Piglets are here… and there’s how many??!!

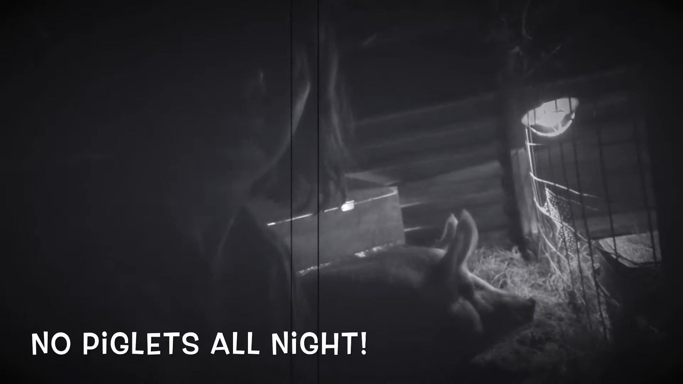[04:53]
All right, well it is about 545 in the morning and it appears she made it all the way through the night and did not have her babies.